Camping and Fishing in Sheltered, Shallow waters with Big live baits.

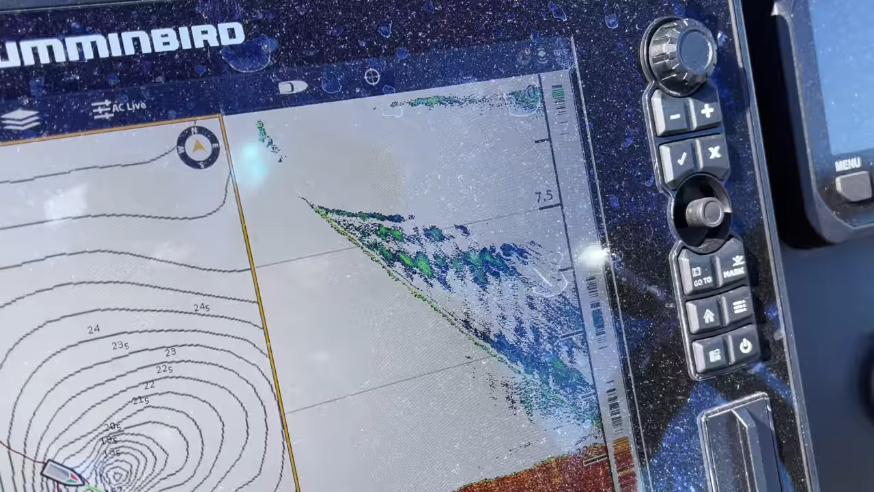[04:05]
I reckon the anchor's on the bottom, Milan.
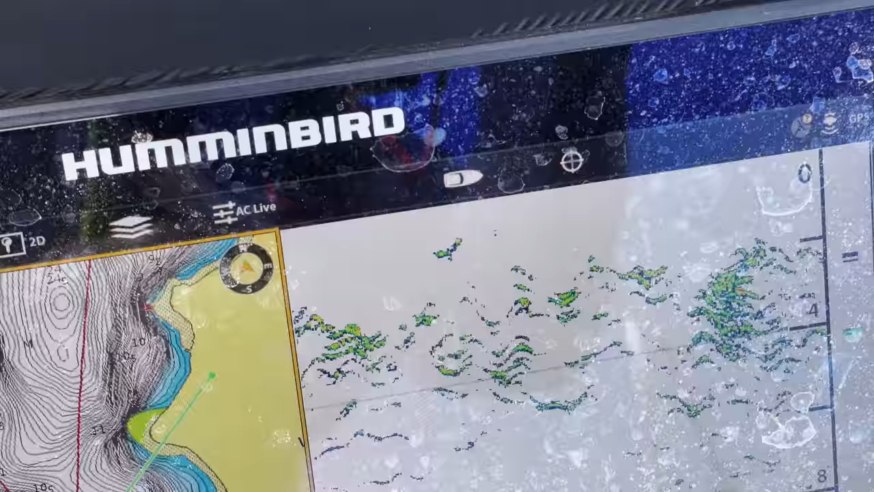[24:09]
We have a beautiful piece of structure.